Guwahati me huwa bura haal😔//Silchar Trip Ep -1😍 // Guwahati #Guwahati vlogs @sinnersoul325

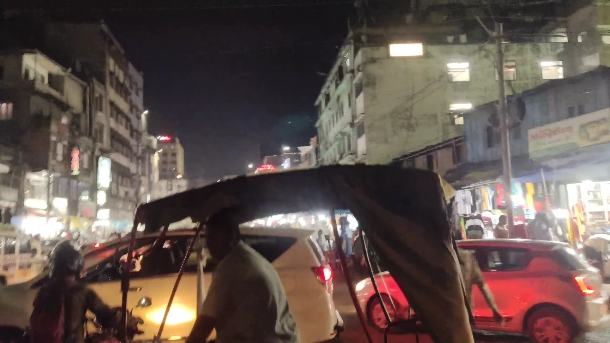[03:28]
सुबह जितना लोग है ना, उससे ज़्यादा लोग होता है नाइट को।